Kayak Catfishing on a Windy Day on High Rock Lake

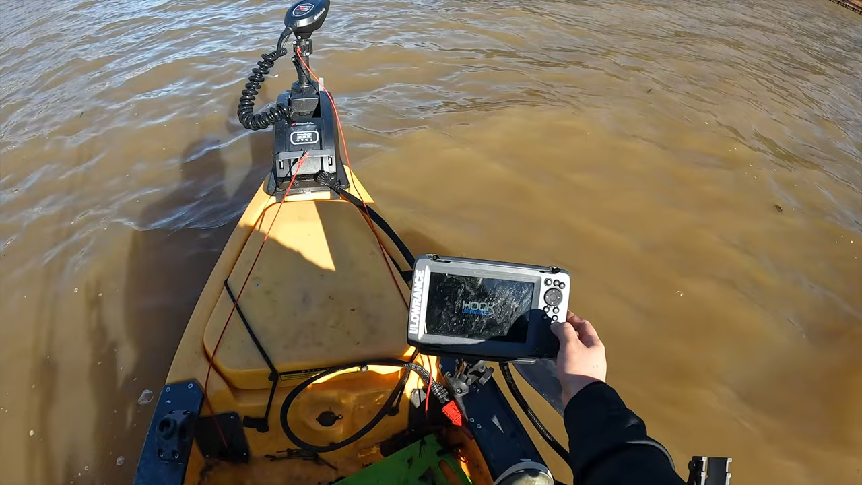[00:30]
guys i'm just gonna say it i'm so happy to be back on the kayak man it's a little windy right now but uh we can manage pretty sure we can it's not a big deal feels so good outside so water temp is uh about 58 right now uh let's look at outside temp real quick